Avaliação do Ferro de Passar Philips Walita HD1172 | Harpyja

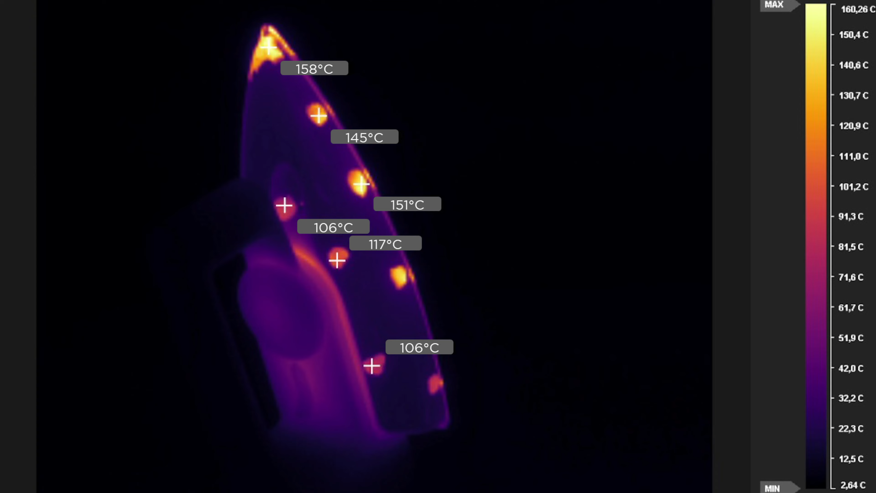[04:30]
A ponta é a região mais quente, com cerca de 150 graus, e mesmo as regiões mais próximas da empunhadura podem ficar próximo de 110. Quando você está segurando na alça ainda fica frio, então a menos que você cometa algum deslize,